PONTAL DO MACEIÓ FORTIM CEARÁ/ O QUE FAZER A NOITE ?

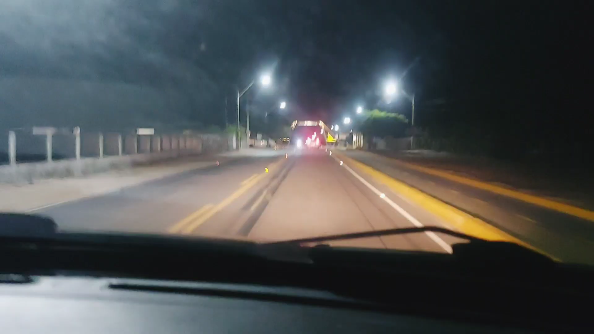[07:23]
Olha aí a entrada do Pontal do Maceió!
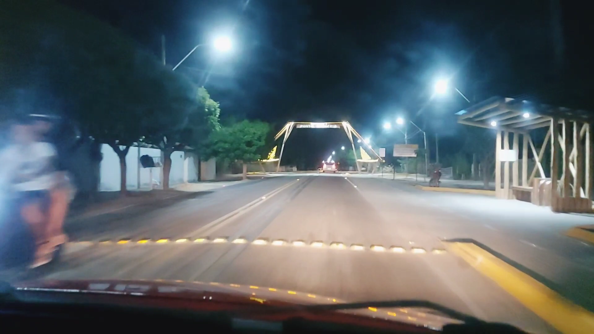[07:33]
Bonito, né? Lindo! Tá indo de portinha, andamos o quê?
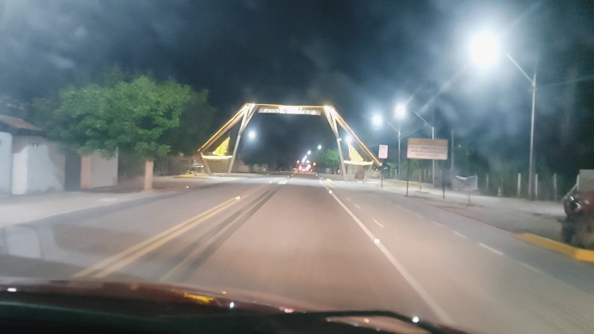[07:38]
Cinco minutinhos, foi? Acho que até um pouquinho menos, né? Foi rapidinho! Isso! Olha que lindo!